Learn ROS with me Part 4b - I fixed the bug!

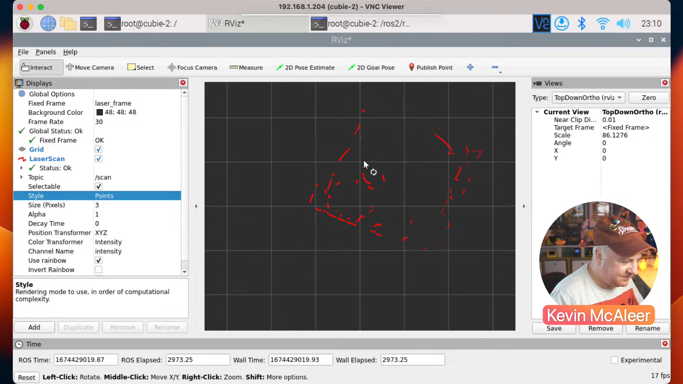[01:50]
let's just move that so we get a bit better view there we go so yeah so what i've done is essentially just split the tasks between the two different uh
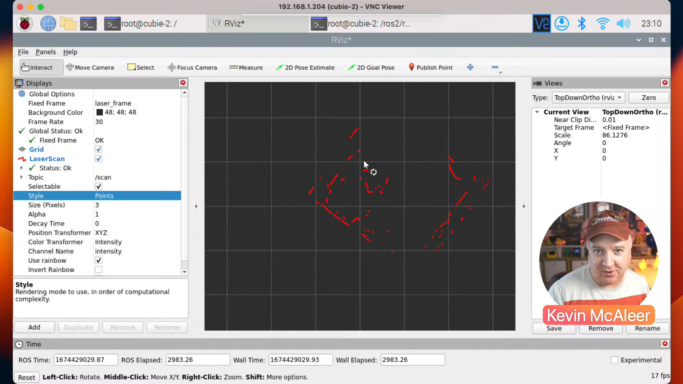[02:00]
raspberry pi computers and that seems to have enough compute power between the two of them to be able to do what we need to do so there's the uh we're on the top down there we can also go back to the
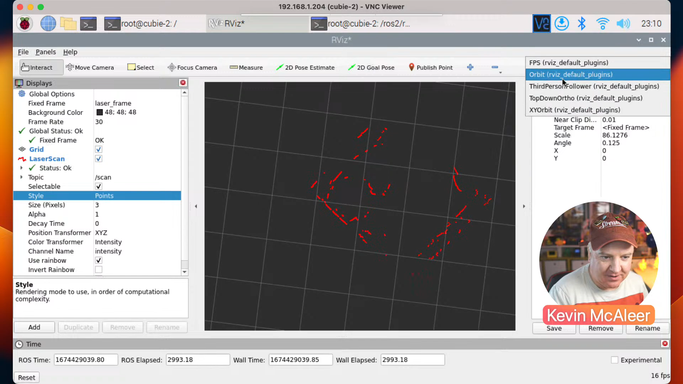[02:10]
orbit view if we wish we zoom oops zoom in on this we
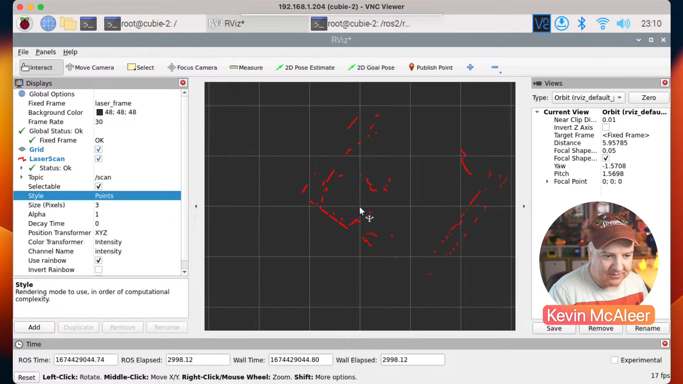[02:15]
can just tilt that ever so slightly like so again if i just hold that up high up so you can see the shape of the room a bit better there we go
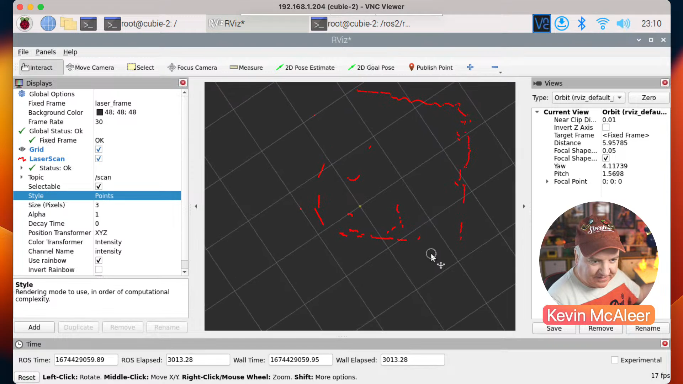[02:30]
there we go we can see the room sort of top down or from the side and the next step is of course to make this into a map so that um we can retain that information and can see where the robot is within the map but that's for a future video so just wanted to pop on real quick show you that this actually does work and then we can we can continue our